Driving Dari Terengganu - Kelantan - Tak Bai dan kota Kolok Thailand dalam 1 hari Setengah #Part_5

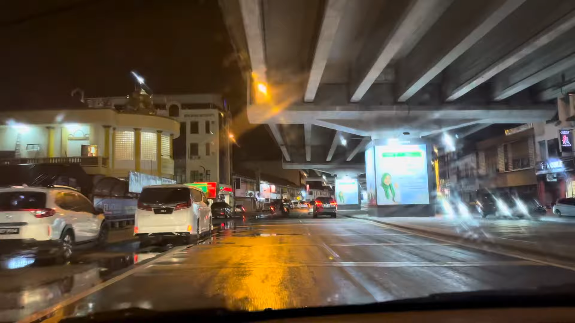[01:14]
Berkartu Kota Baru. Bandar Raya Islam. Kita harus terbangkan dengan satu-satunya, Bandar Raya Islam di Malaysia. Selamat pagi. Sekurang jam 6.00. Sekurang jam 7.00. Jadi, di Kelantan je ni, semua restoran, semua kedai-kedai semua, mesti ada tulisan jawi.